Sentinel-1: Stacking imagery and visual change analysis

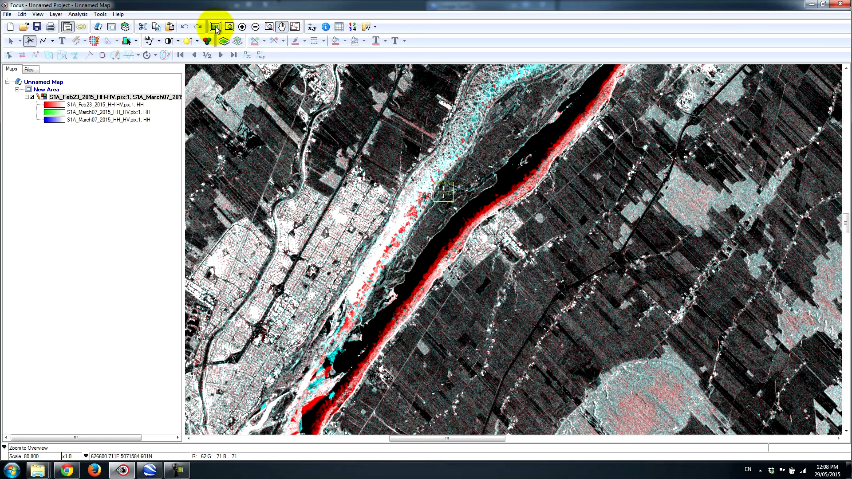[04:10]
And here we have some ice features that are built up from the new acquisition on March 7th. Some other interesting features that we can look at using this two-color multi-view. If we go to a busy area, so if I zoom into some of the shipping areas along Montreal's busy port here.